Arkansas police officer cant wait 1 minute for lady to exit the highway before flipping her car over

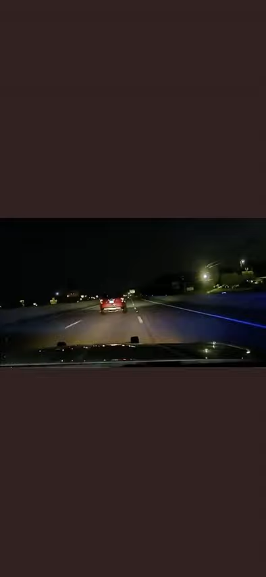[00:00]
Obvious decrease in speed as Harper pulls into the right lane and activates her turn signal. She claims it was to indicate she was going to exit the interstate, as the area had a reduced shoulder. Regardless of Harper's actions and indications that she would stop, Corporal Dunn initiates a pit maneuver.